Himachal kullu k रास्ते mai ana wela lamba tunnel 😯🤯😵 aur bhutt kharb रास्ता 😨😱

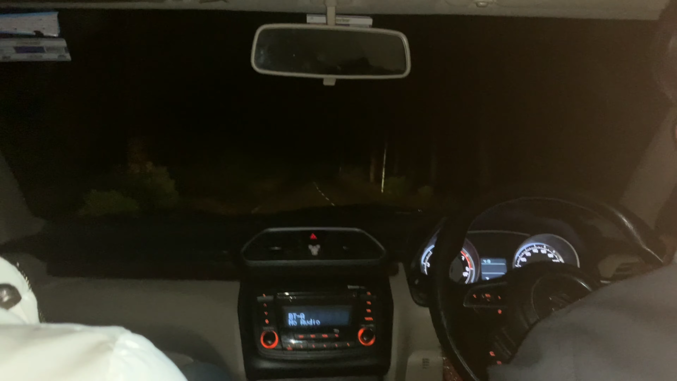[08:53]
देख लो सामने रोड भाई पूरी सुनसान रोड है ये। और उसके बाद हम
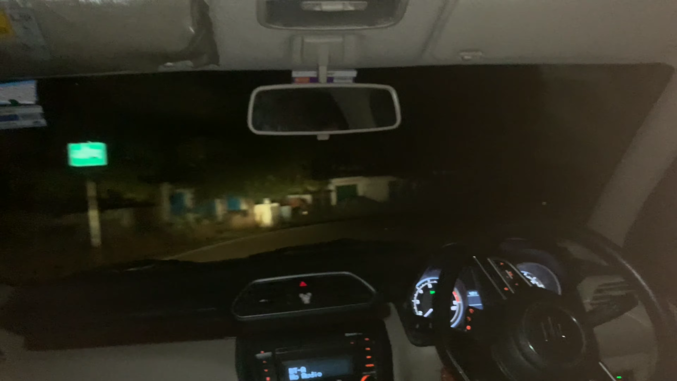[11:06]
तो गाइस अभी हम सोलिया वाले रास्ते से नहीं जा रहे हैं, क्योंकि भाई रास्ते की कंडीशन देखो, रास्ते की कंडीशन देखो भाई, वापिस पठानकोट वाले रास्ते से जा रहे हैं।
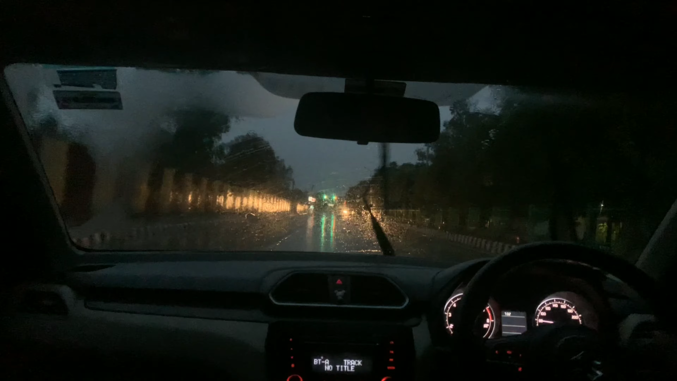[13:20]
अब पूरी रात चलने के बाद पहुंच चुके हैं अभी ये गांधीनगर कॉलेज के बाहर।
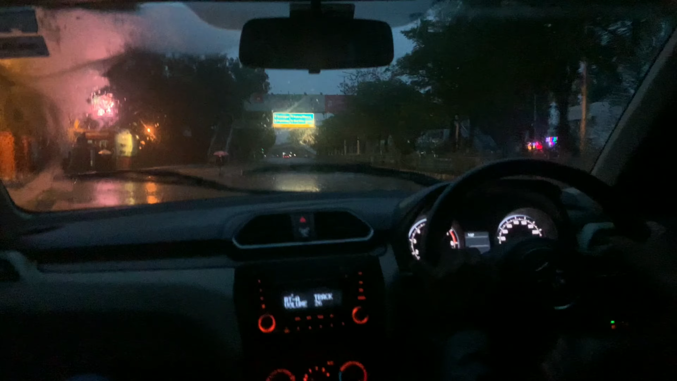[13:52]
जम्मू गांधीनगर कॉलेज के बाहर। तो गाइस ठीक है अभी हमने कटरा जाना है, बट थोड़ा जम्मू में काम है तो वो काम फ्री करके भाई ये देख लो जम्मू का व्यू भाई,